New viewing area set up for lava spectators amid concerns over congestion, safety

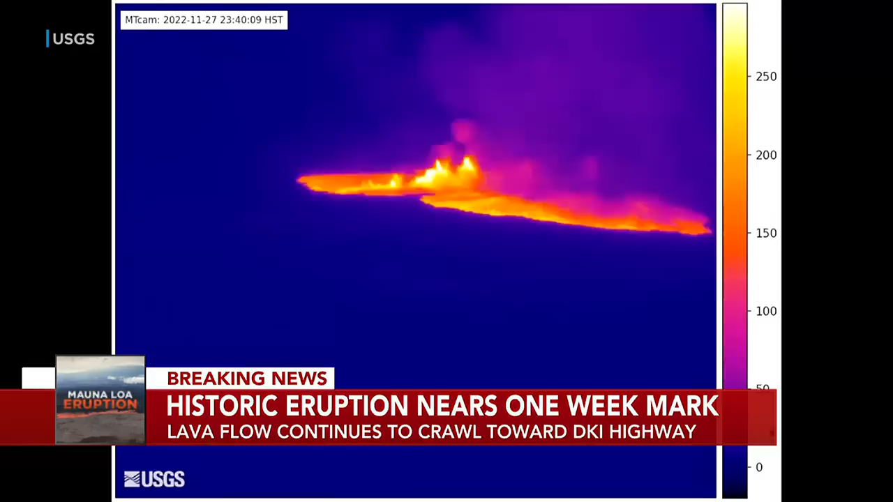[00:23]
Less than an hour later, lava broke the surface of the summit caldera for the first time in 38 years. Fears of the lava flowing into residential communities calmed down within a few hours as scientists confirmed that the eruption was happening in the unpopulated northeast rift zone.